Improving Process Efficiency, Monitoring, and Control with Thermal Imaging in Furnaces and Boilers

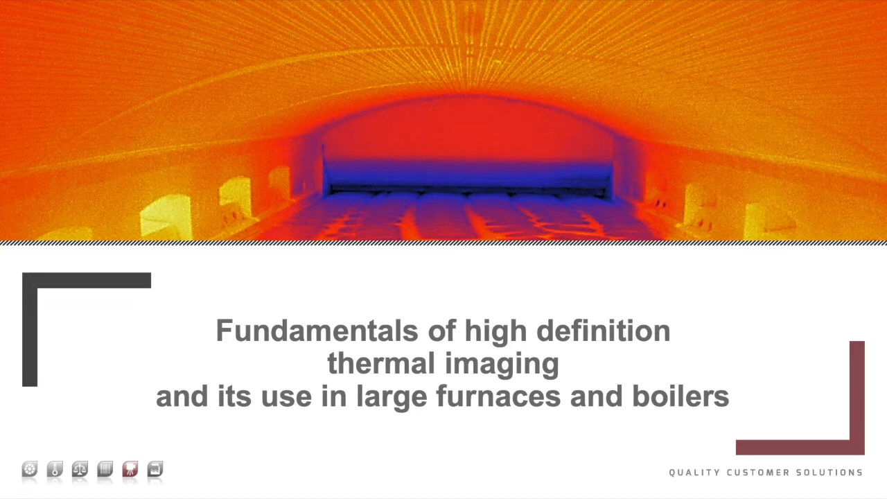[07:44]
Discussing resolution of high-definition thermal imaging cameras and systems in some more detail.
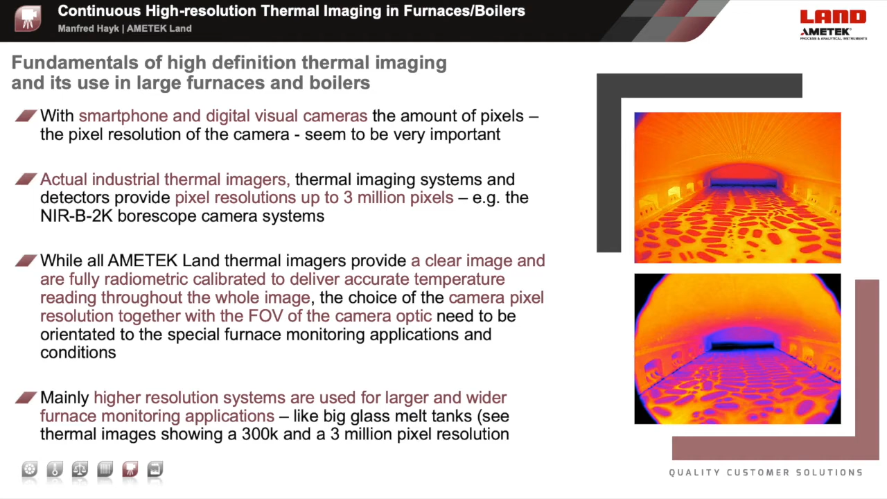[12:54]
A choice of high quality optics and field of views are available for different camera positions in different furnace or boiler applications, providing a homogenous view across the whole thermal image. Basically, you can say, the bigger the furnace, the higher the camera pixel resolution should be. Taking a deeper view into a high definition thermal imaging camera application like a big glass melt tank. See real images from a thermal imaging camera in this kind of application on the right hand side. While the whole image of the Nearby 2K glass camera system used in this example is very detailed,
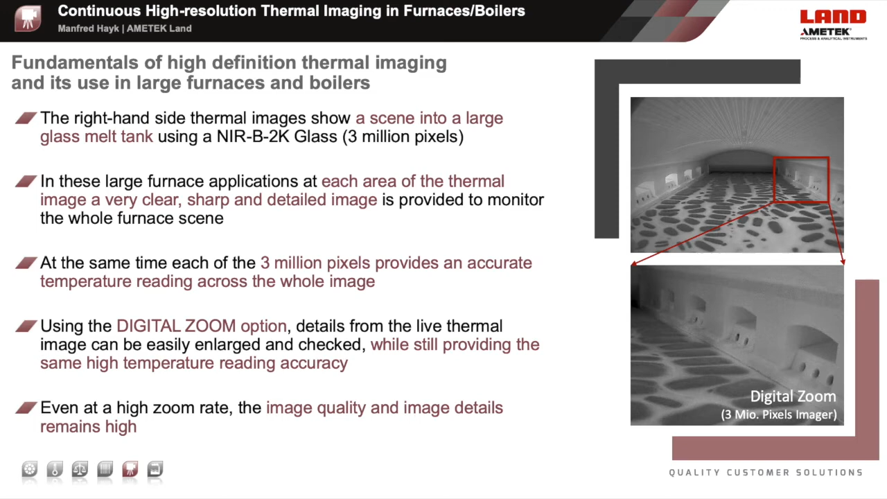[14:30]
but also a very clear visible view for the furnace operators 24-7. In very big furnaces, like tube furnaces,
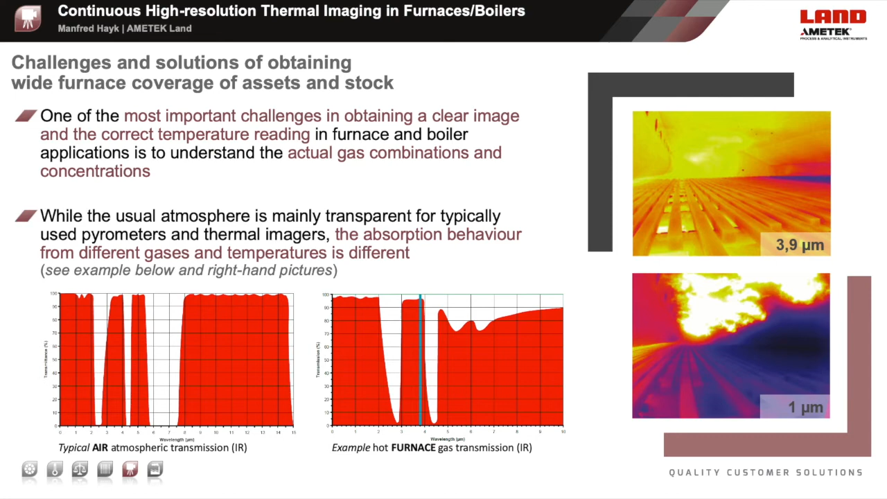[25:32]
you get a clear view while the flame is still present. This shows the effect of different Furnance atmosphere gases and concentrations. Pretty clear. Following up on the former foil. Depending on the fuel burnt or the material incinerated, like in waste or biomass incinerators, it is essential to select the right spectral response and camera system for dedicated applications. These right-hand side images show a visible image of a waste incinerator and a thermal image into
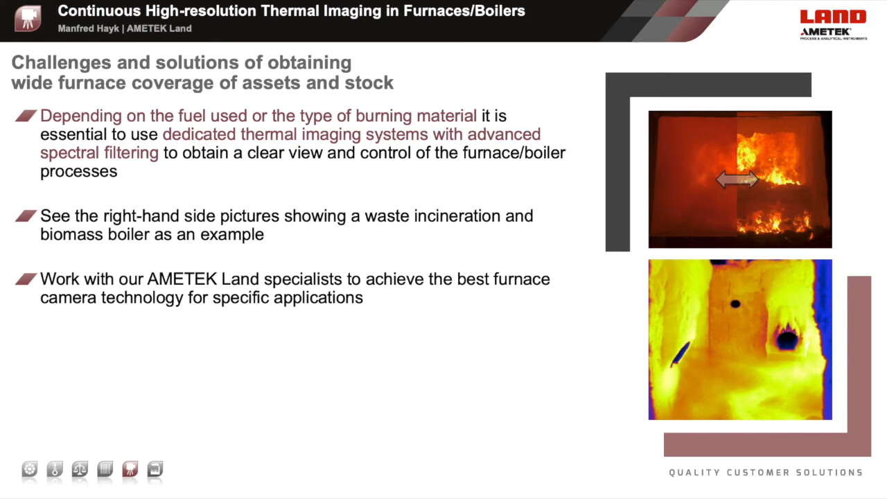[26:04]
a biomass incinerator as examples. Another important challenge to be considered is the so-called background radiation. Usually in industrial furnace applications, the background, which usually is the furnace refractory or hot furnace parts like burners, are hotter or even much hotter than the stock itself. While each material and surface reflects a part of this background radiation or heat radiation,
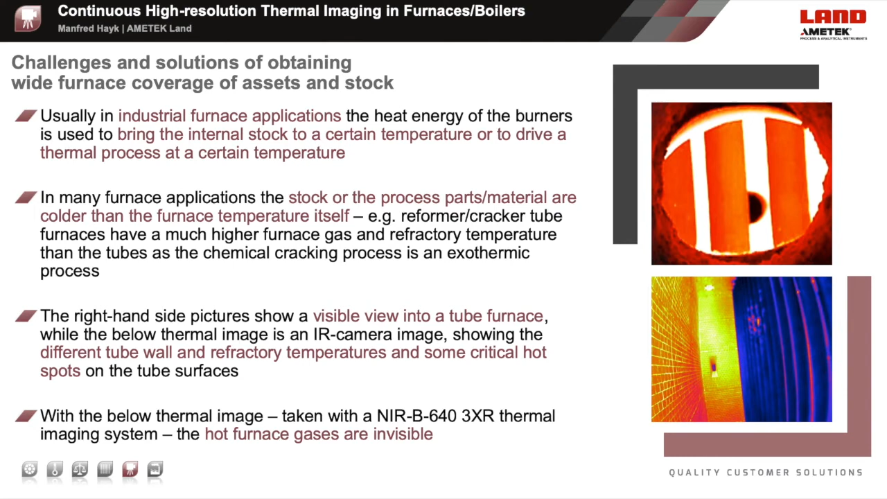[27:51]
These images are taken with the Nearby 640-3XR hazardous area certified furnace camera system and the tube furnace application. As already discussed, parameters are thermal images.
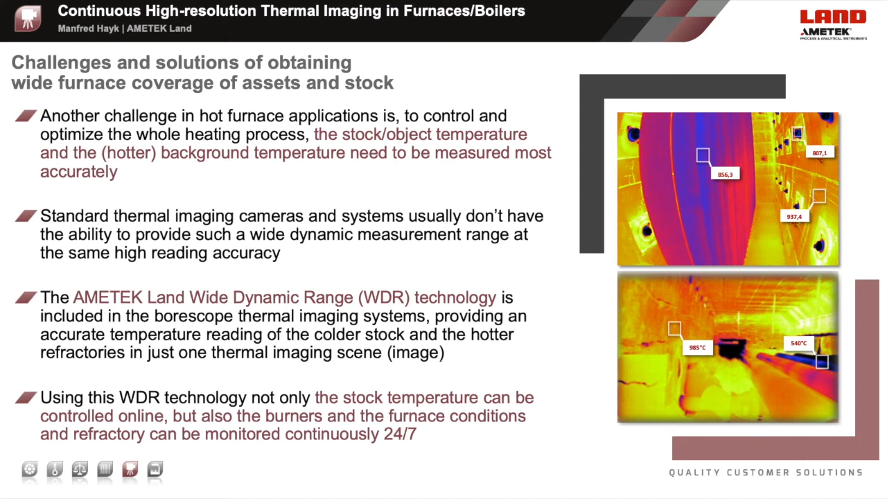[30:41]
All these camera systems provide a continuous 24-7 monitoring and temperature measurement. As I already mentioned, there are some furnace applications which are hazardous area operations,
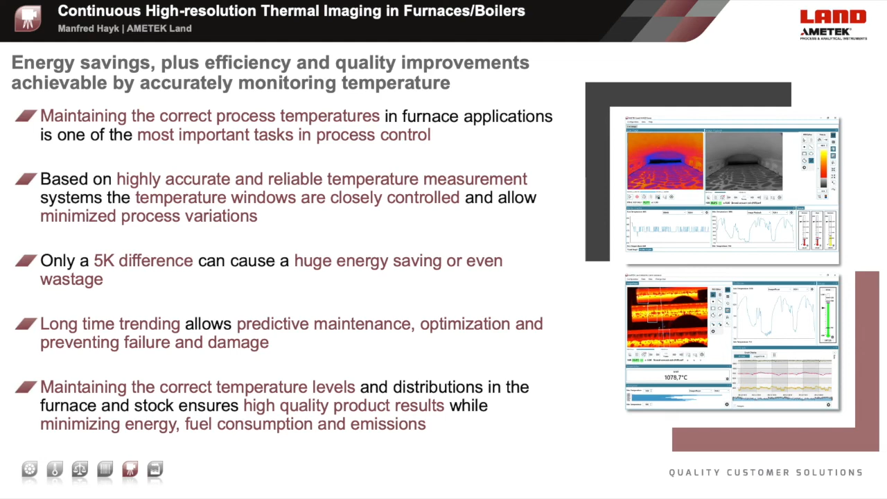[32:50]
The advanced thermal imaging software helps to clearly visualize and trend these temperatures, furnances and process changes. Another example.
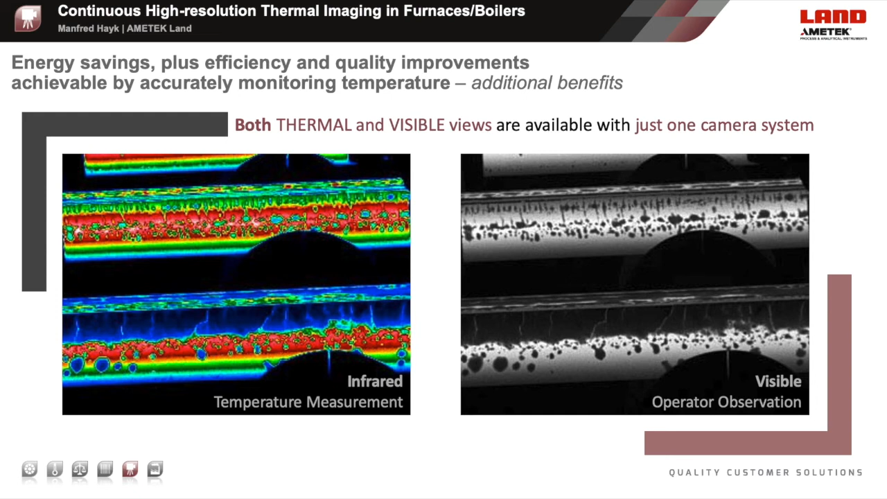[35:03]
So again, just one camera for both visible monitoring and thermal imaging. This is obviously a huge advantage in using high definition furnace thermal imaging cameras and systems. Discussing the last topic for this webinar.
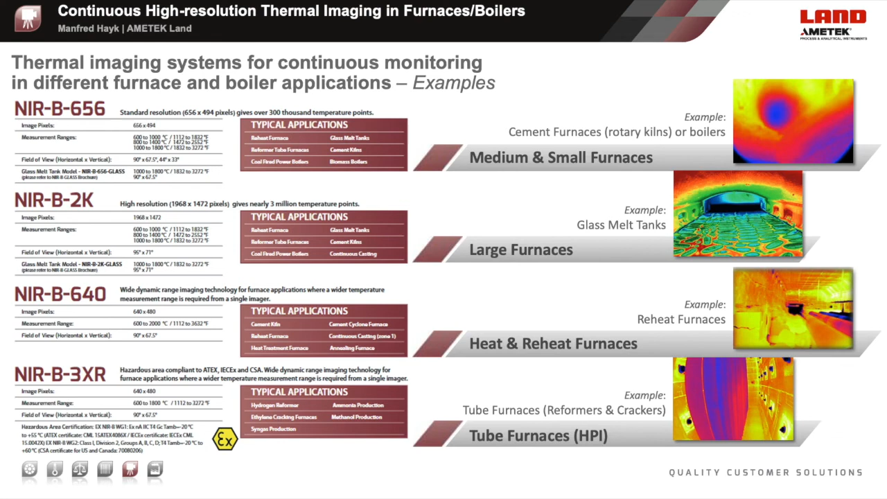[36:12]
And the NIRB-3XR, which is hazardous area certified, for tube furnances in the HPI industry. For example, reformers and crackers.